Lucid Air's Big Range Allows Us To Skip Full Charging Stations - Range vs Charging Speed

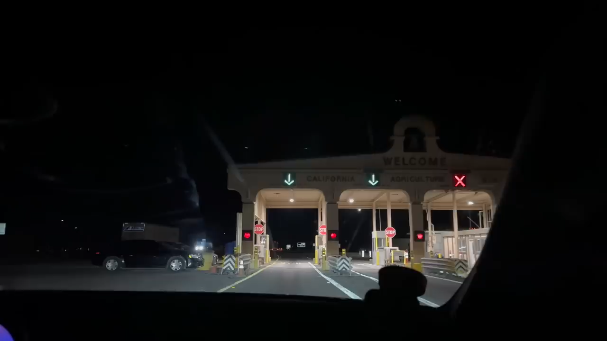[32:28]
Welcome to California. Bye. And hours later, Tijmen's back behind the wheel, actually.
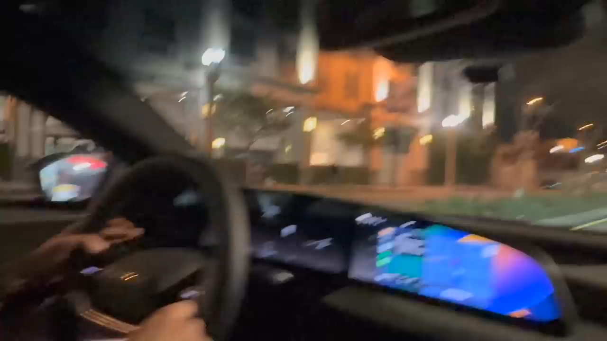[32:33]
And we are pulling into Pasadena. That was almost a full day. It's 1 a.m. Whoa, where are we going?
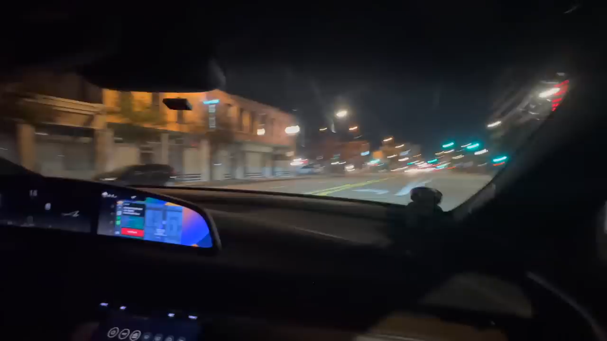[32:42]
Making moves. Okay. This dude's like walking his dog. It's 1:30 in the morning.
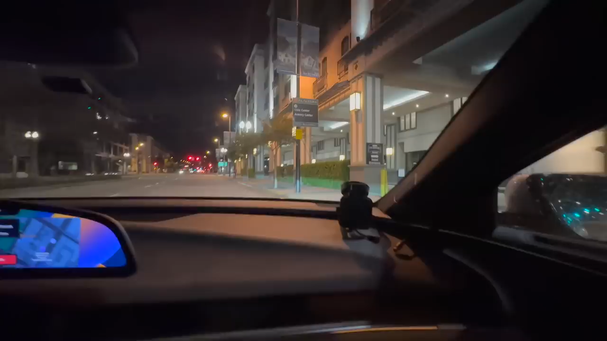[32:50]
Courtyard by Marriott. Hotel entrance, self-parking.